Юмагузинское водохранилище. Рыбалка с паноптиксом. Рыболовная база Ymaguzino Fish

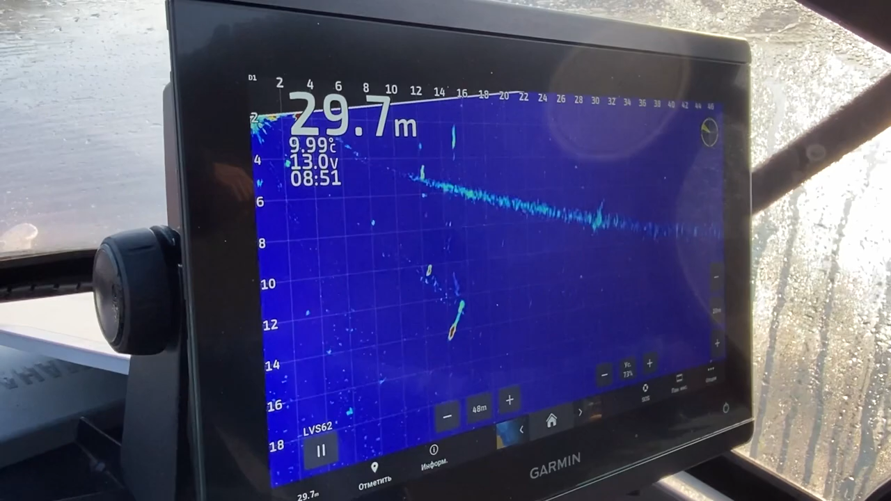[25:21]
On screen: depth 29.7 m, water 9.99°C
Да, он повернулся куда-то. Вниз. Да, вниз даванул.
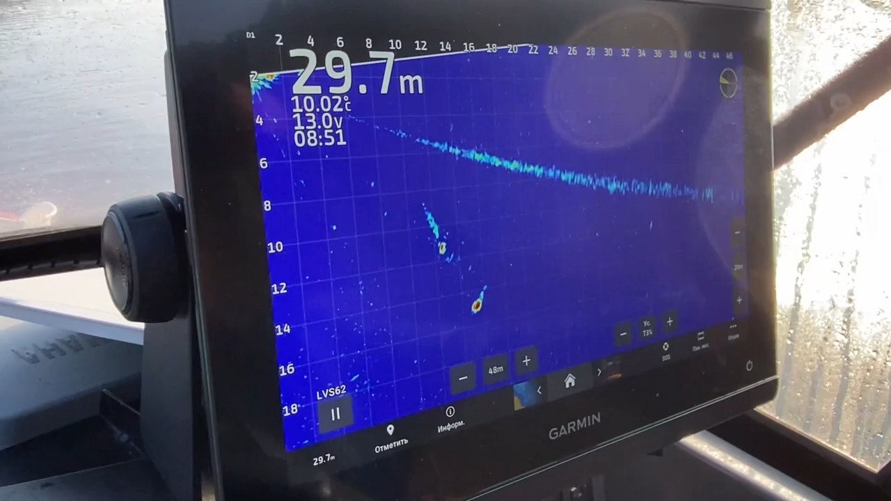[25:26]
On screen: depth 29.7 m
Да, обратно пошел. Клюнуло вот на этого малыша.
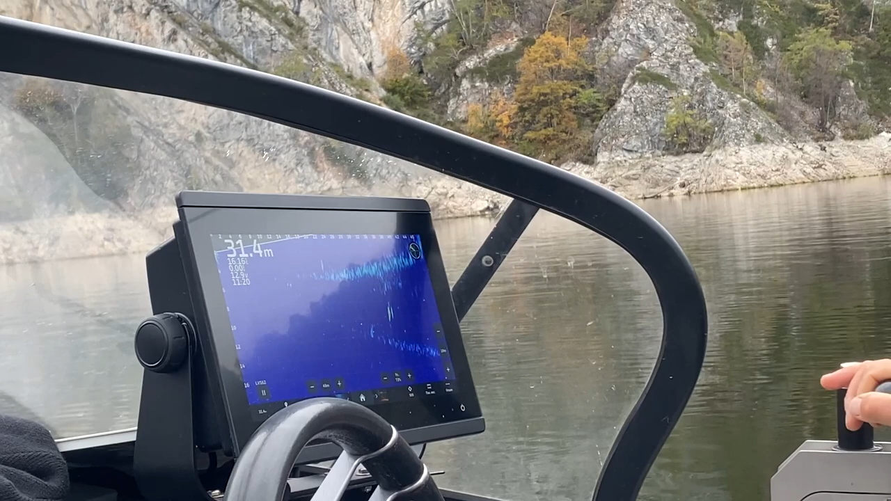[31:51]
On screen: depth 31.4 m
Тело ему идешь. Это не я вообще. Я на 24 уже. А, не, это вон эти трое опять. Давай отъедем.
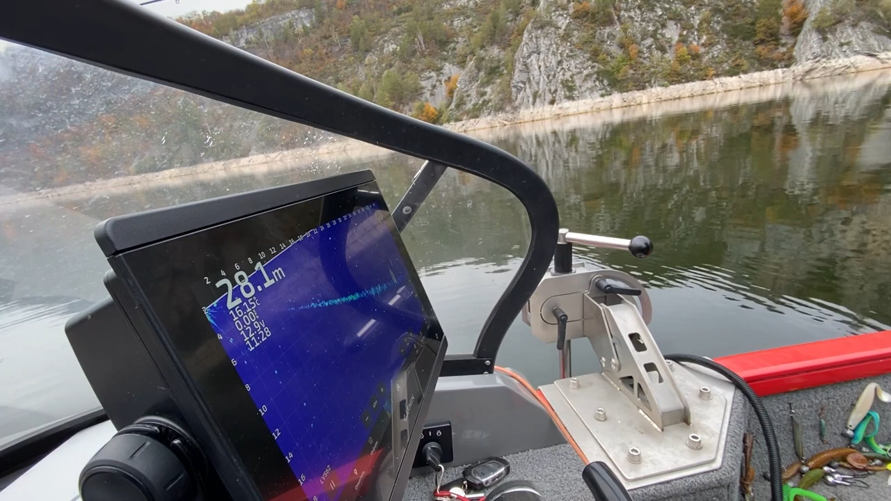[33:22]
On screen: depth 28.1 m
Просто спиннинг можно постить. Не надо только да, шнуром да, работать. Вот. Идешь над ними, идешь, идешь, идешь, идешь, уходишь, уходишь. Плавненько пошел. Вот за тобой рыба пошла, видишь? Все пошли. Дрессировщик.
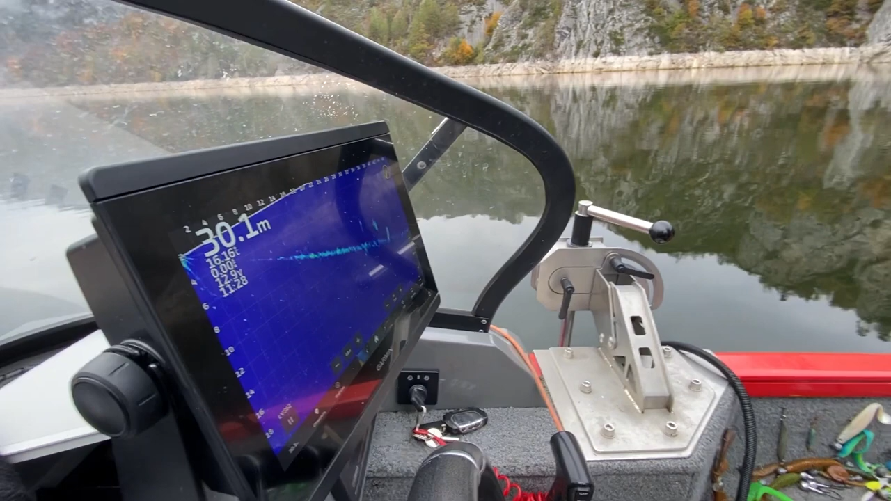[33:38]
On screen: depth 30.1 m
Он несет до сих пор, блядь. Рустем, дрессировщик судаков.
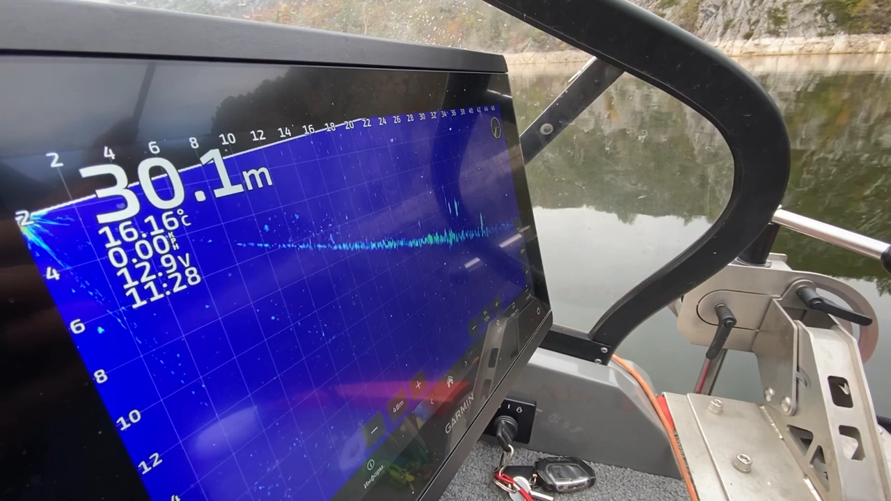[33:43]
On screen: depth 30.1 m, water 16.16°C
Видишь, ну это нормальная рыба, видишь, она даже с хвостом. Ну она этот. Нет, с хвостом. Нет,